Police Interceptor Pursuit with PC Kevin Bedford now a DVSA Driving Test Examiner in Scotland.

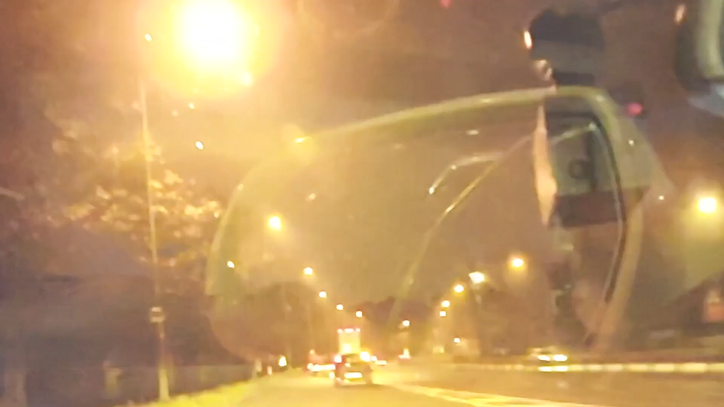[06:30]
He arrives on a slip road to the busy A38.